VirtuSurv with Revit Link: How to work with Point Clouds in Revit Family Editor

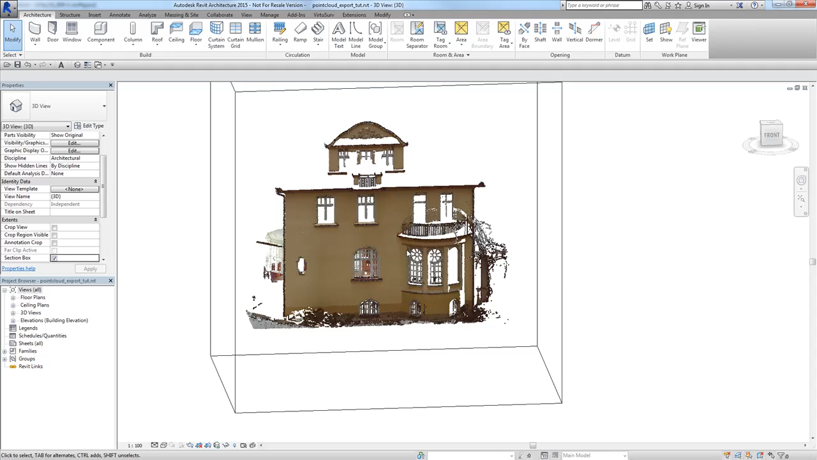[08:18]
And we are here in the standard 3D view with a section box.
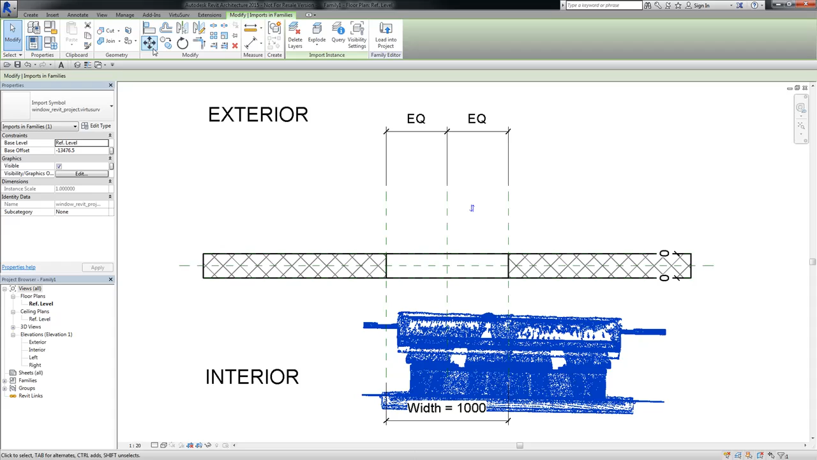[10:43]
Let's have a look to the 3D view and you can see here this is the point cloud in the family.
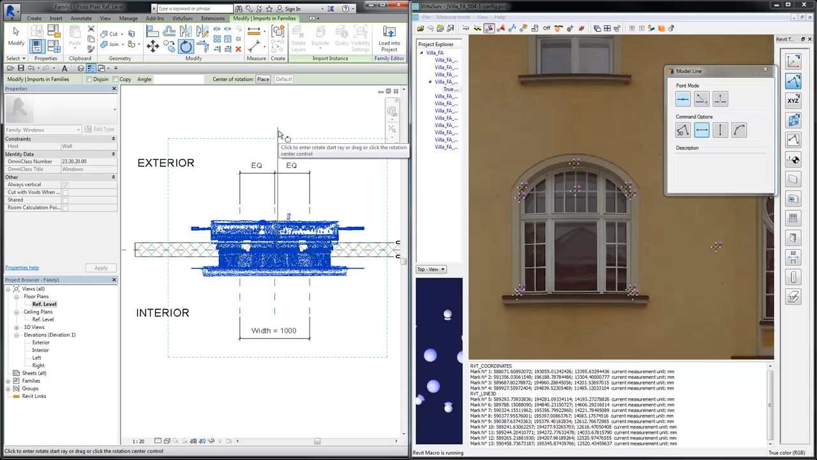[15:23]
you can see here and if i go to the exterior view now the point cloud is not exactly on the position
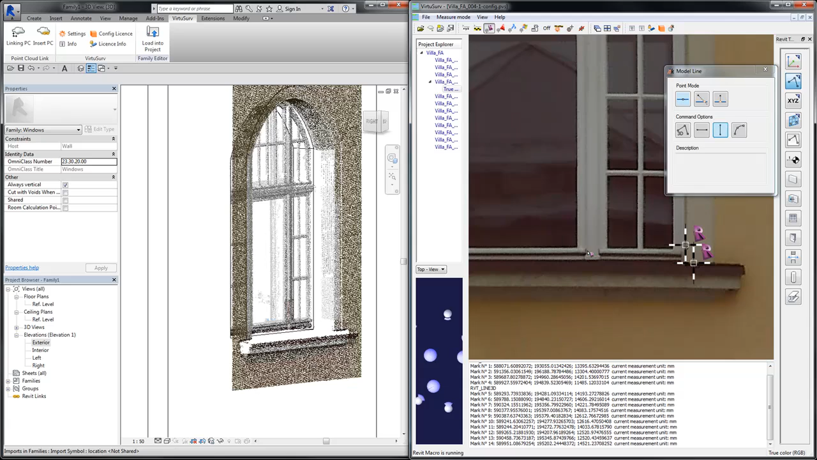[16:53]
and you can see here the lines are exactly at the right position at the point cloud and so this is the best option to work